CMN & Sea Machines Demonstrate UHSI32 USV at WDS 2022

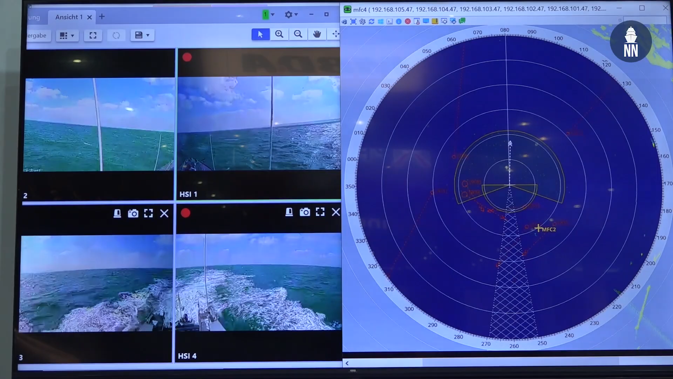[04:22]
So it takes on full navigation and control and enables operations like this where we're remotely commanding the vessel from thousands of miles away. What are you demonstrating on this screen?